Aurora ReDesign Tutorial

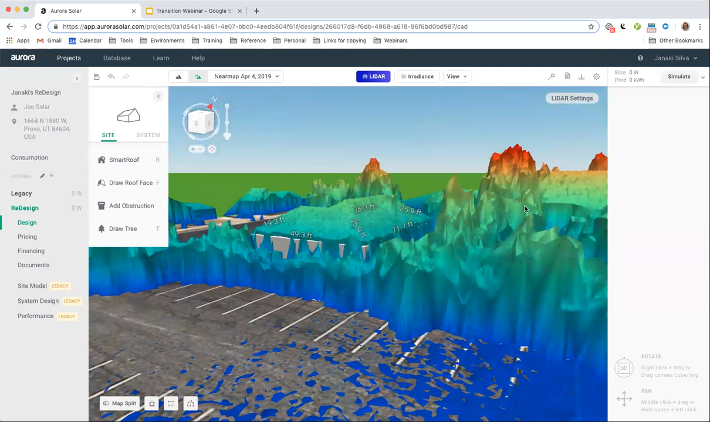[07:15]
That's a 3D map made with lasers. And if I select this roof, I can simply hit fit to LiDAR and it is going to automatically match the roof pitch and height to LiDAR.
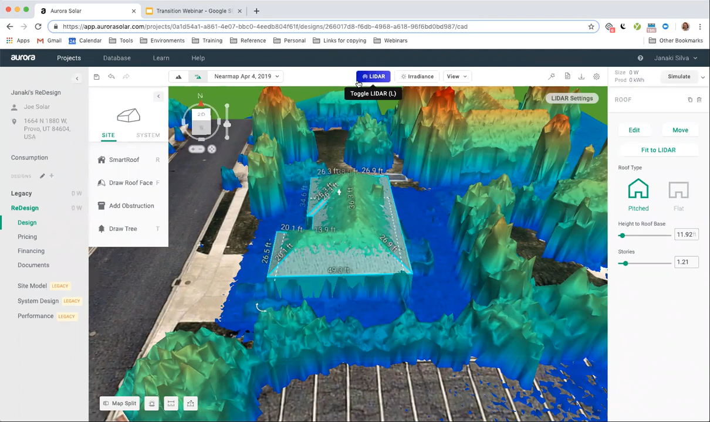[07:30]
So that is just an invaluable tool for making sure that you are getting everything accurately. All right. Terrific.
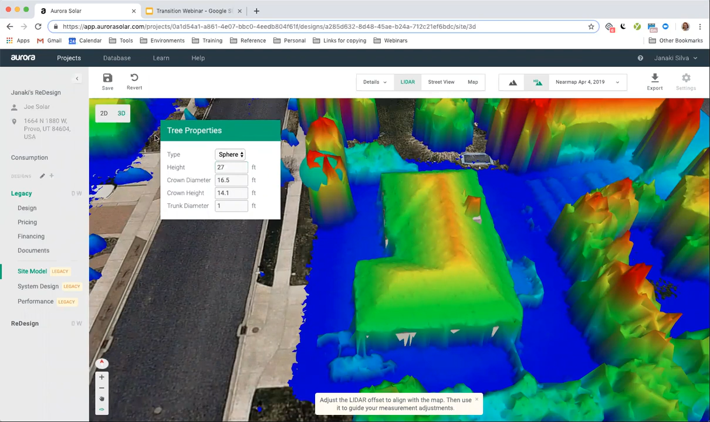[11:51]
You know, it's a little offset, so I'll have to go into 2D mode to fix that. And it just, you know, it takes a while. It takes a while. So I'm going to come back into 2D mode, save everything.
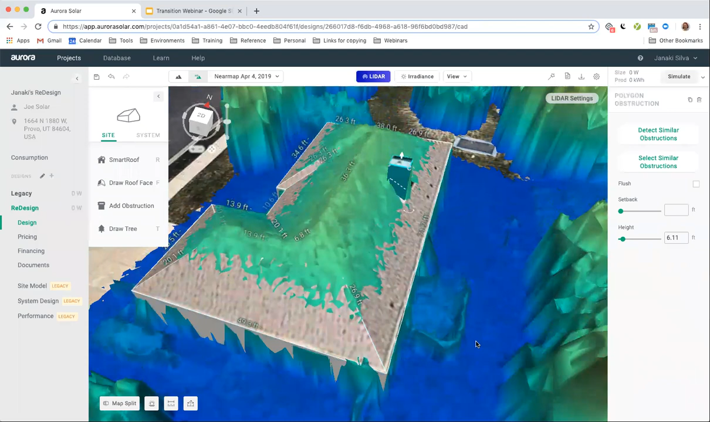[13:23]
Make sure it's positioned exactly right. Beautiful. Another thing that I want to show you is for our premium customers,
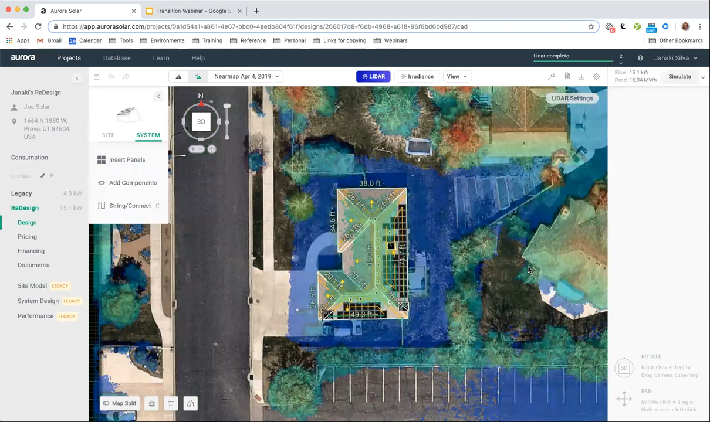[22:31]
And we can see here all of the same data that we saw in our performance tab,